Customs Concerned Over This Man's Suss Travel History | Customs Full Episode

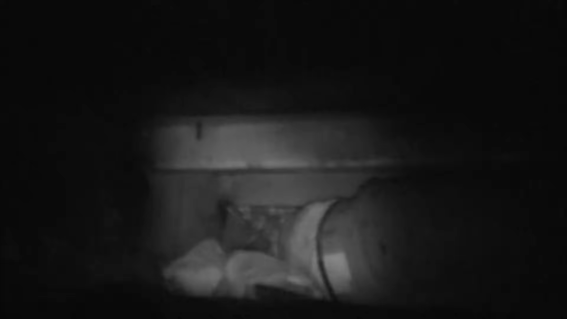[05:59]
And there's a gap in between the top of the metal box that holds the pallets and the actual trailer itself.
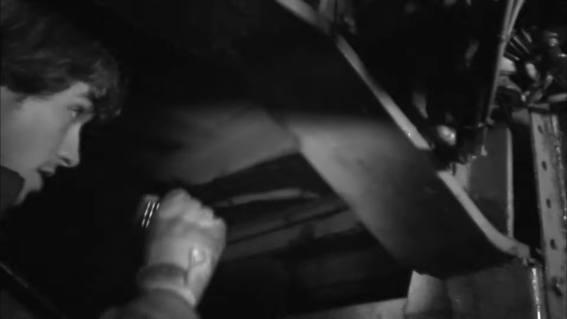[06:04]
So they're just laying on top of the pannier. Good boy.
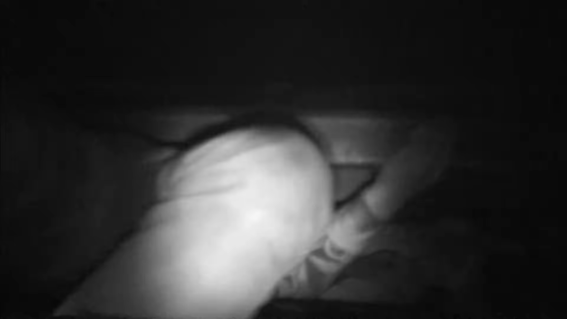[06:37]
One, two, three. Count four pairs of shoes here.
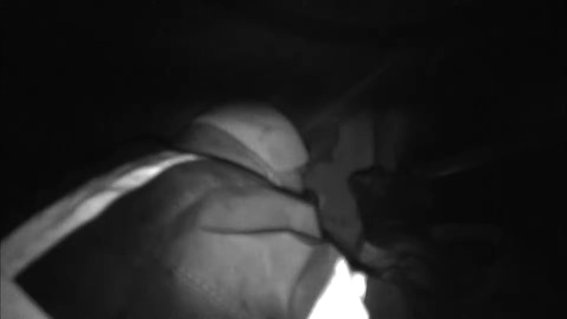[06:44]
Okay. Right, we've called for assistance from the office, and we'll have someone come down to help us get them off the vehicle.
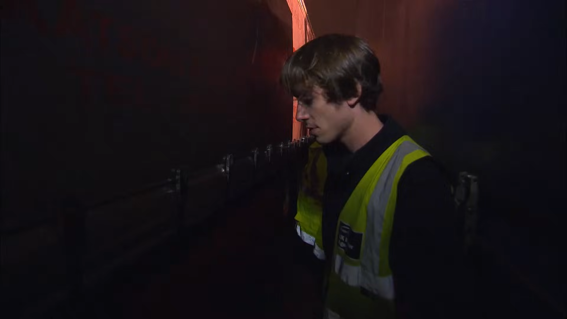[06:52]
And we'll keep them contained until the French police come down.
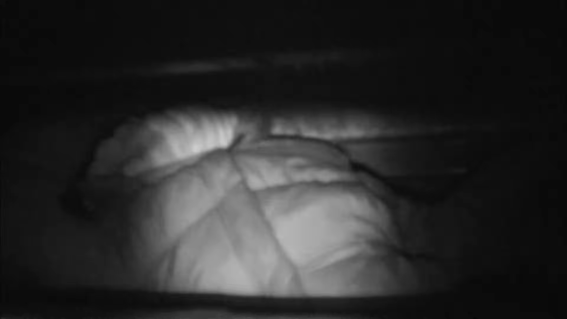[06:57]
Five people are eventually found hiding underneath the lorry.
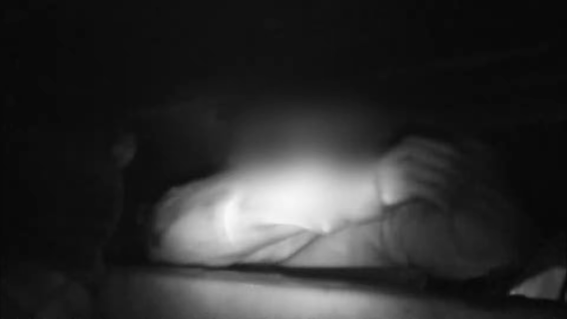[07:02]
It's a significant find, but for Wax, it's all a big game. Dog's happy.